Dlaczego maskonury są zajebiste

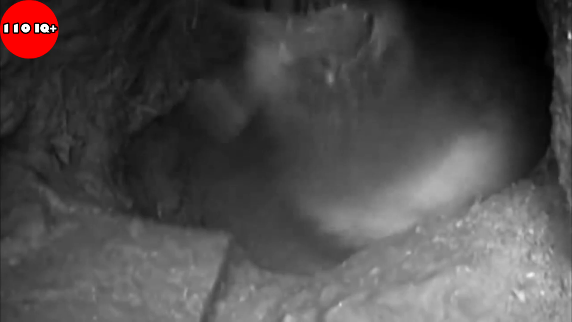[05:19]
Jak już sobie powiedzieliśmy wcześniej, piskle maskonura je stosunkowo często, więc musi mieć zapewnione odpowiednio duże źródło żarcia.
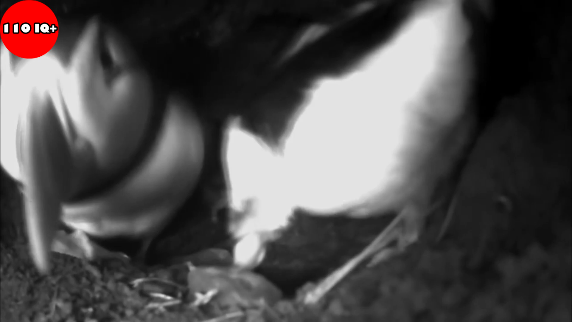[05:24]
W czym ponownie starym pomagają ząbki na podniebieniu, pozwalające na chwycenie większej ilości ryb za jednym razem.